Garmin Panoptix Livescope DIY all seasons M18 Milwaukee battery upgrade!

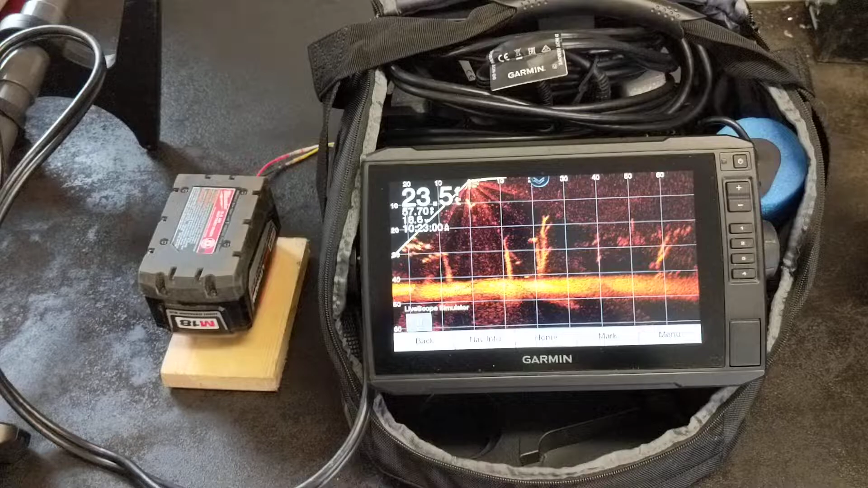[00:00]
all right guys I got an update for you on my M18 Milwaukee battery system that I'm running here as you can see we're at about 18.7 volts the echo map says it's good up to 18 volts when I talked to Garmin you know they said there's some grace a little bit of a you know variance in there so I've had no issues at all fully charged Milwaukee M18 is 20 volts I